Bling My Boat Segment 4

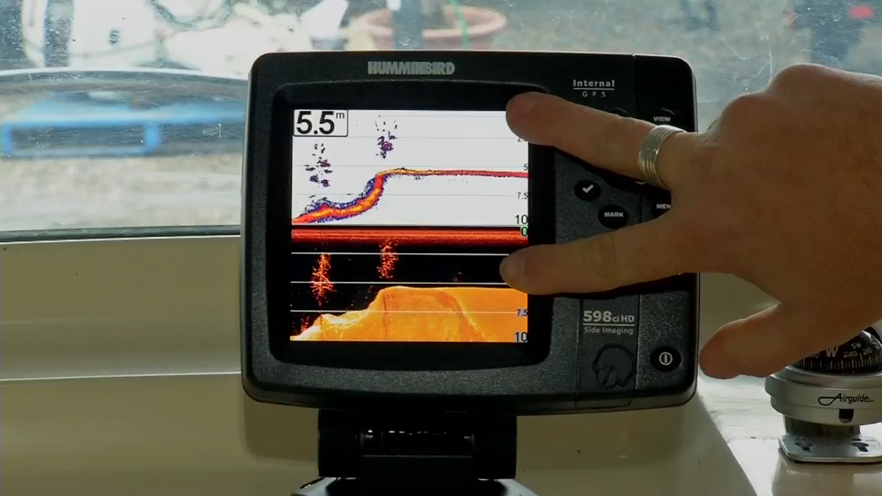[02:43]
On screen: depth 5.5 m
Due to the fact that it's also got the in-built GPS. Okay, mate. Now, on the BLA website, there's about a billion and one different blinging things.